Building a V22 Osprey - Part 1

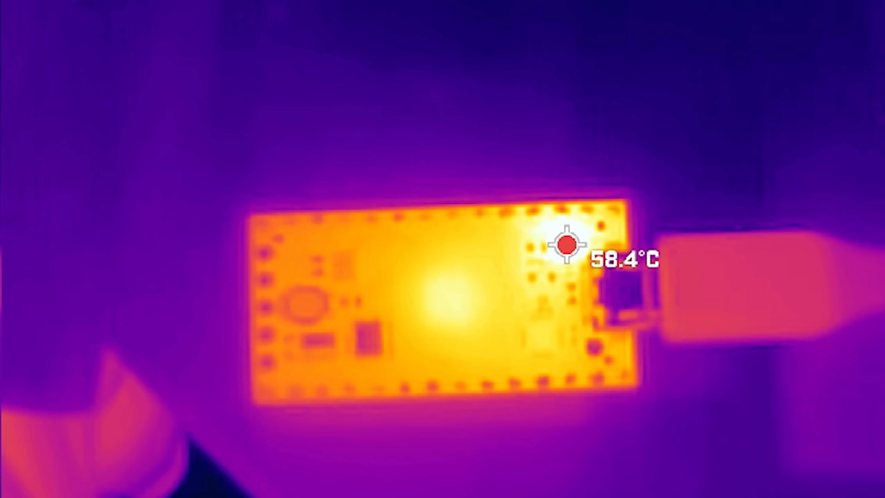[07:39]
On screen: spot 58.4°C
Anyway, it turned out to be the 3V regulator on the flight controller board, which was evident using the thermal camera.